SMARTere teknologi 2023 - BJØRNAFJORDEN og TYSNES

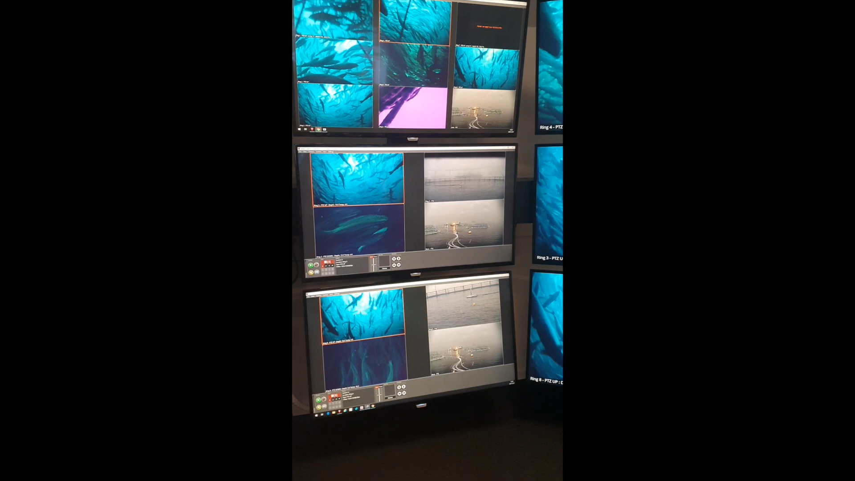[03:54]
og ser at laksen leiter etter maten og eter den når den kommer her ned Her borte ser vi miljømålinger